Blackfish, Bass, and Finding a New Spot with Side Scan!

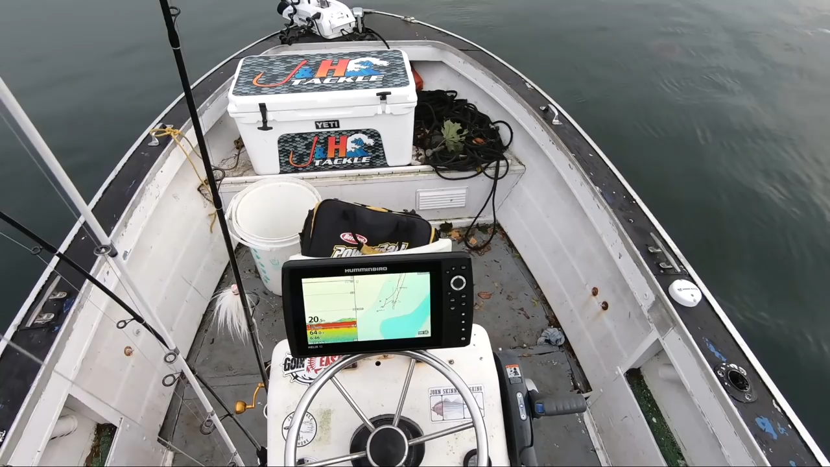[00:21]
So I want to get those 3. I'm going to start on a known rock, one that I've found very well before. And then I want to search around with the side scan sonar a little bit and look for some new territory. All right, so I've cut the main motor and I'm approaching the spot with the trolling motor. I figured I might as well go up on it nice and quiet. If you look at the fish finder to the left, you'll see the structure starting to appear. And yeah, it's a big rock, and here we go. It's just lighting up the screen.
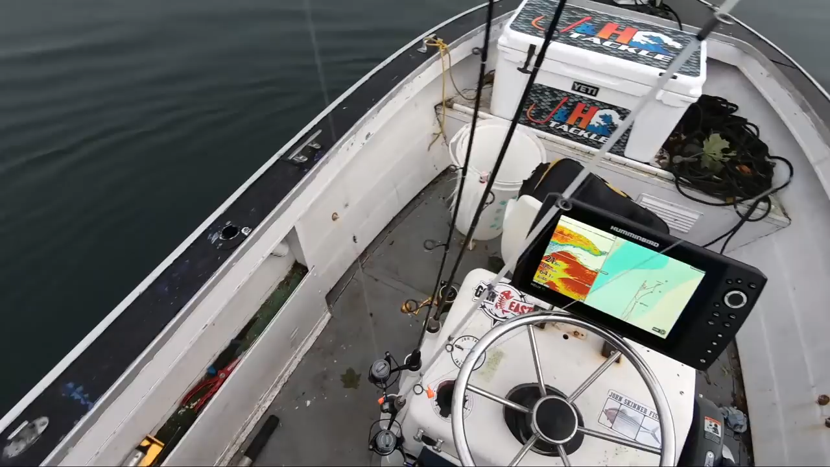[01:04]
I'll show it later in the video, but I've got the handheld remote in my hand at this point. Getting right over the structure, I'm hitting the anchor button, and then the trolling motor using the spot lock feature will anchor the boat on that spot. And oh boy, it just couldn't be any easier, and you get to be exactly where you want to be. All right, so I'm digging into my bucket of Asian crabs.
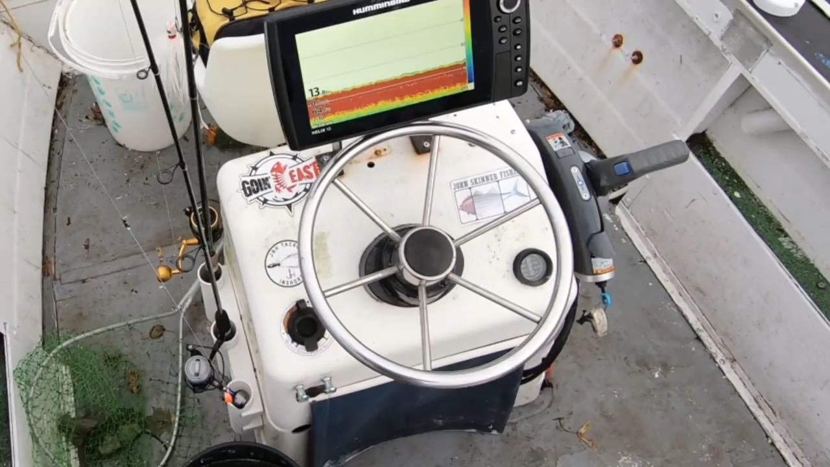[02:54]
but then you end up anchoring yourself on top of the structure. And I feel like that's what I'm doing here. Like I'm dropping down.
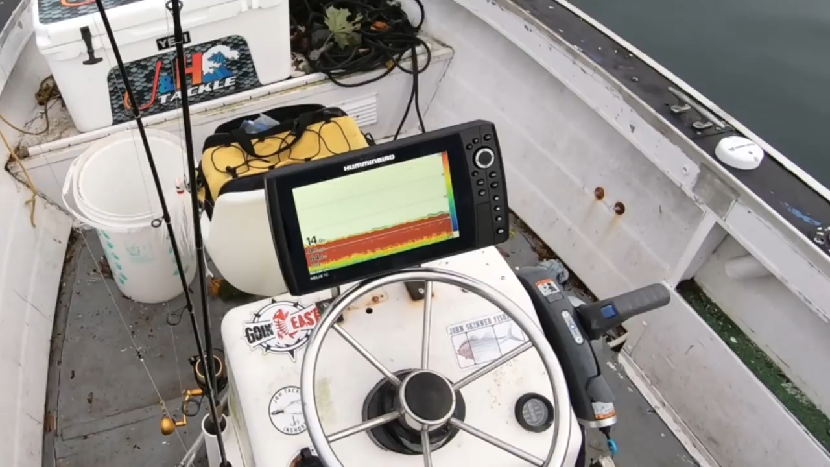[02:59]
I feel like I'm not getting all the way to the bottom, like it's sitting on top of the rock. I've hit the anchor button to take off the spot lock. I'm going to let myself drift back just a couple of feet
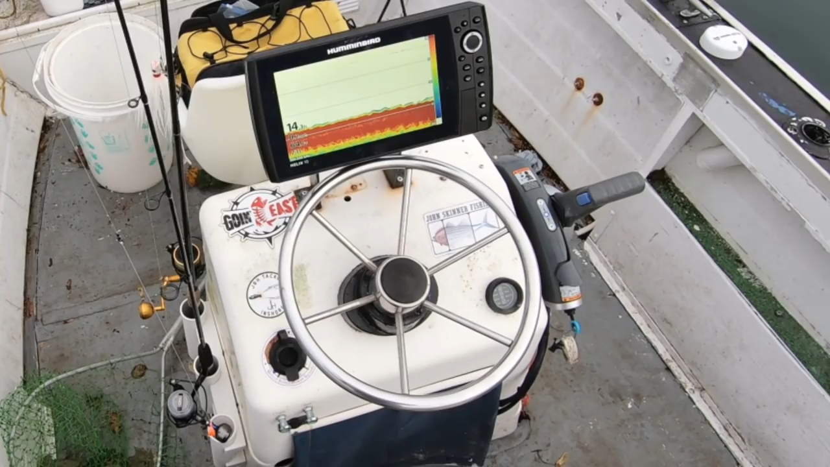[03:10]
until I see some kind of change on the fish finder, you know, even 14, 15 feet, just a couple of feet different, and then I'm going to hit that anchor button again and re-anchor. Now look, there's a feature called jog. There you go. There's the fish finder change.
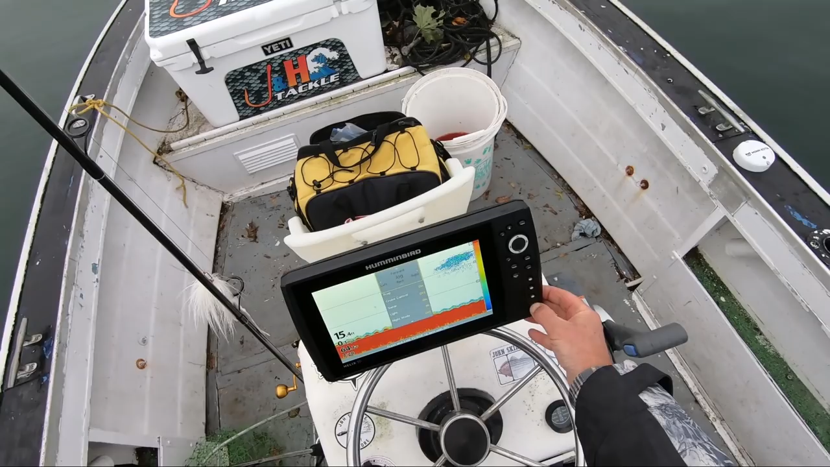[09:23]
You're going to shut this down. There's no need for me to keep it on. The motor's got me where I want to be, and I'm catching some decent fish, so I don't see any point in hitting the bottom with the sonar.
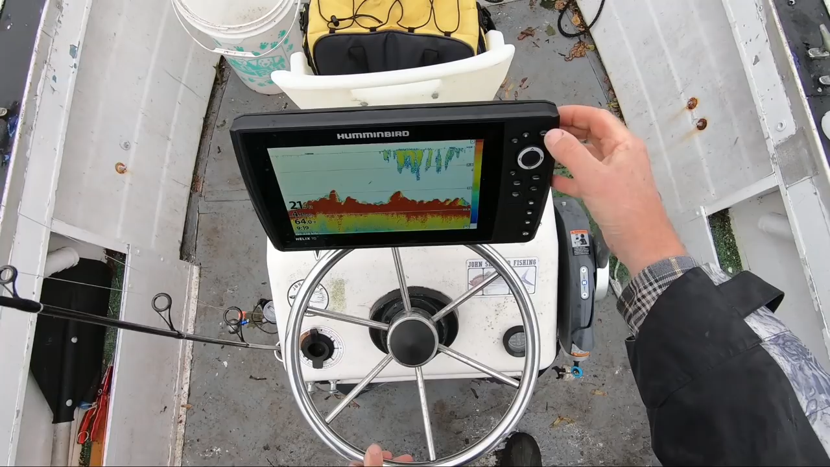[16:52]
All right, back to black fishing, and I'm going to play with the side scan sonar.
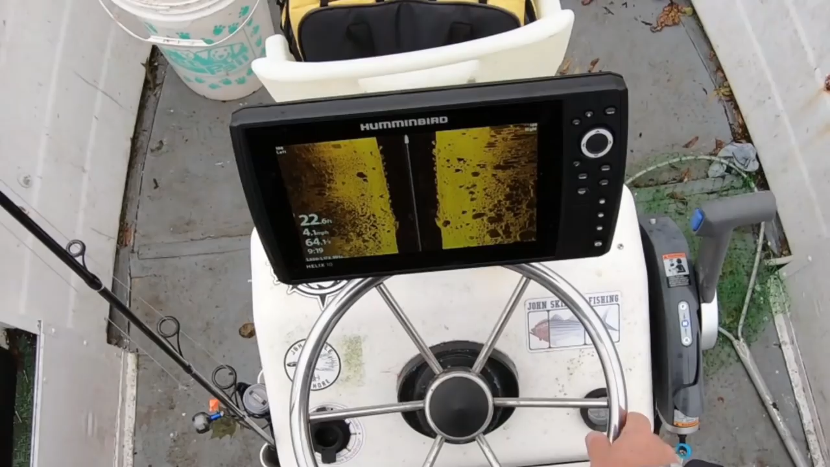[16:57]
And what you see in the middle, the black part, that's actually the water column left and right.
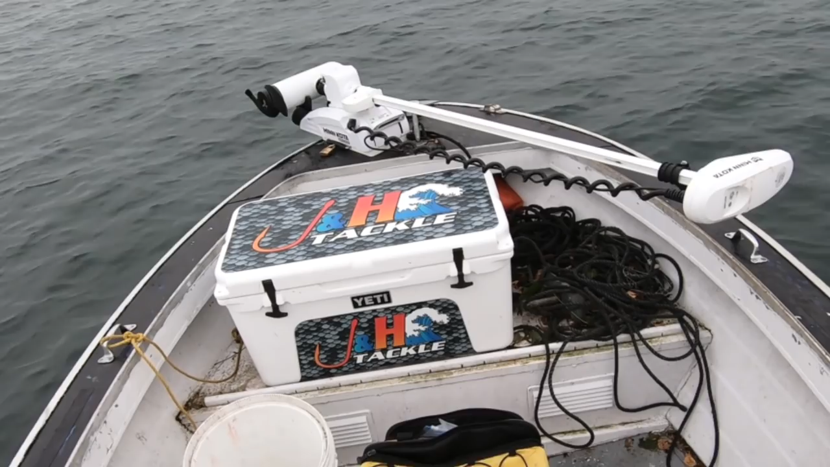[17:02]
But what I'm really looking for is off to the sides, those objects that you see.
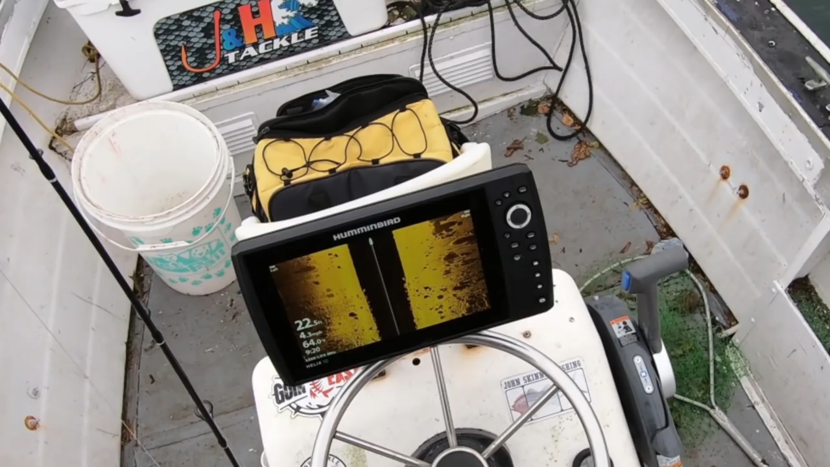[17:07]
Upper right-hand corner right there, they've got those long shadows.
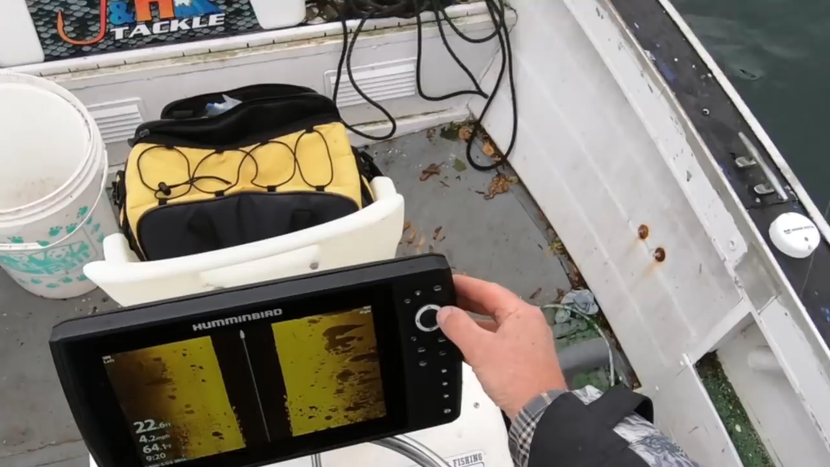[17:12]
The longer the shadow, the higher the object. So, wow, that other one looks huge. So I'm using the cursor. I'm positioning the cursor right over that mark and hitting the mark button twice, that drops a GPS mark on that object that's off to the side of the boat. And now I'm going to be able to motor over there and see what's there.
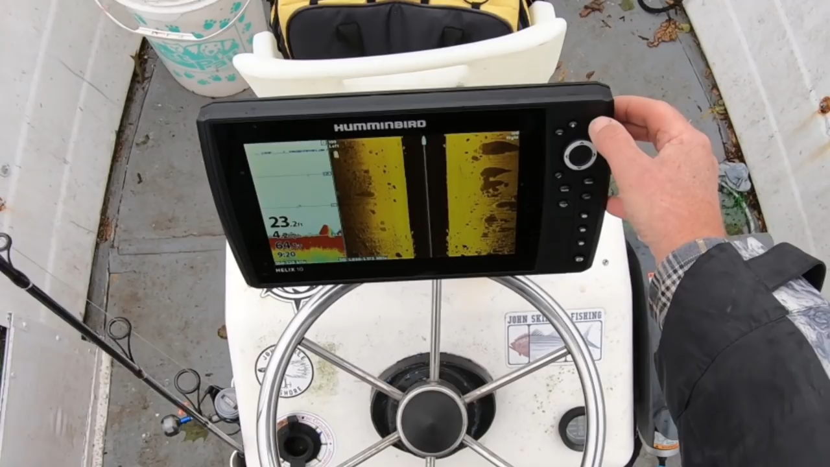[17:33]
On screen: depth 23.2 ft
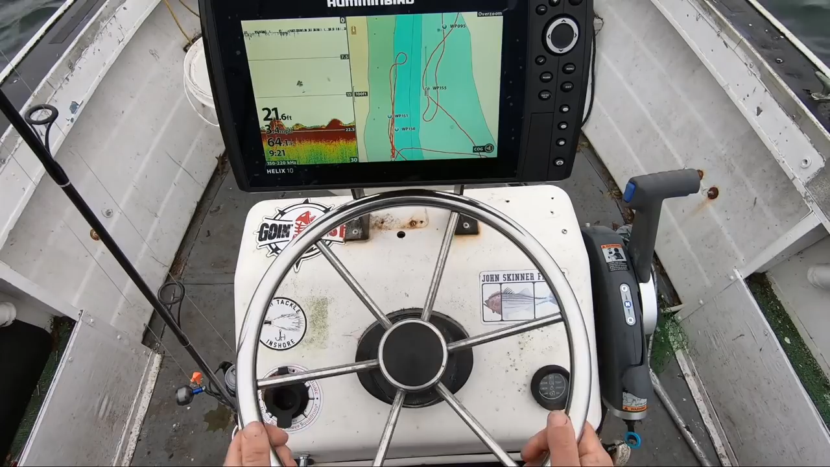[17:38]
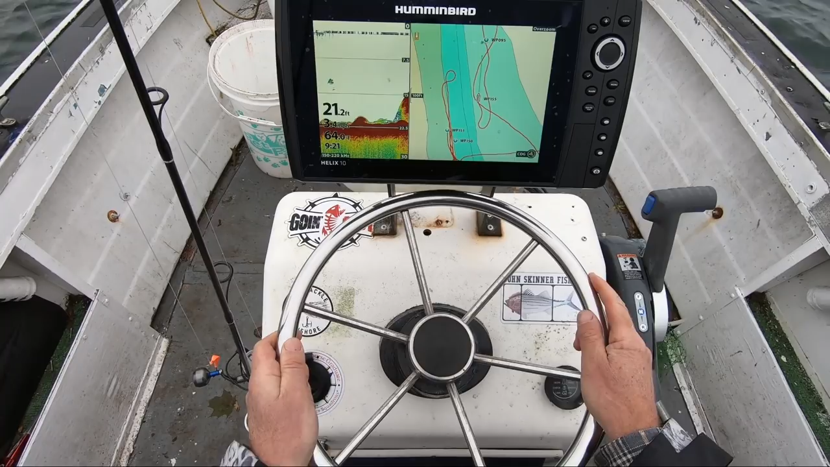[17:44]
On screen: depth 21.2 ft
Whoa, that's what I'm looking for. Jeez. Okay, that should work.